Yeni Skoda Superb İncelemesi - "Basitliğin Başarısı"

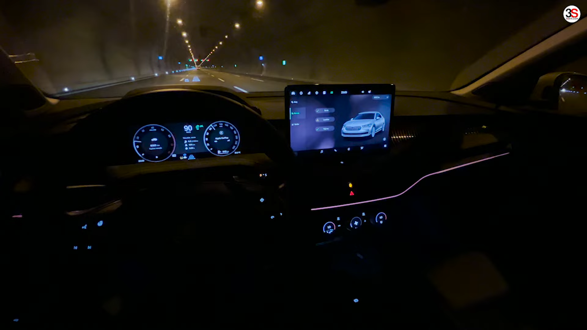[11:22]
Adaptif hız sabitleme özelliğinin sadece Prestige paket itibariye geldiğini özellikle ifade edelim. Donanımlar arası geçişlerde zaten en bas paketlerden itibaren üst paketlere ayıran detaylar doğrudan adaptif sürüş asistanları ve güvenlik destekleriyle birlikte geliyor.